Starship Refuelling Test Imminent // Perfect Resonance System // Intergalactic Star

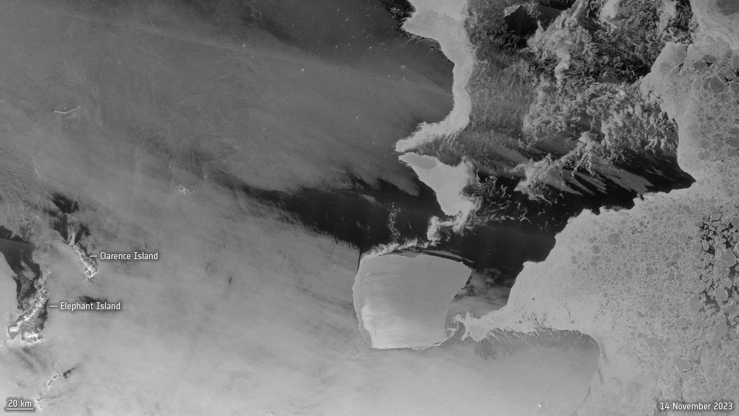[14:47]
It's now just drifting in the Antarctic Ocean at about 4.8 kilometers per day.
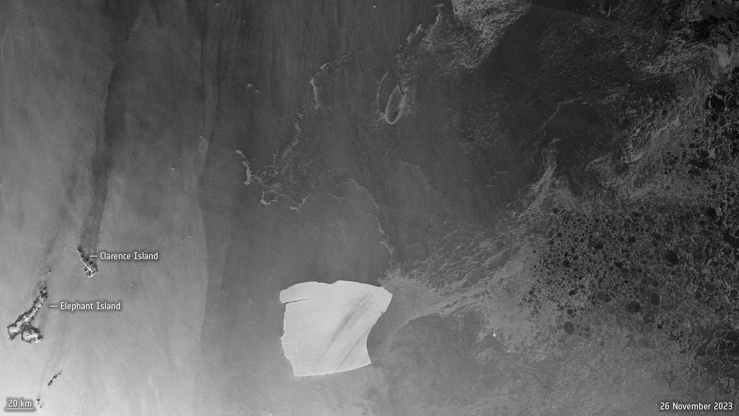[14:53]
This is a monster iceberg. It's about 4000 square kilometers across. It's about 400 meters thick, but it's not the biggest iceberg that we've ever seen. In fact, an even bigger one called B-15 broke away from the Ross ice shelf back in 2000.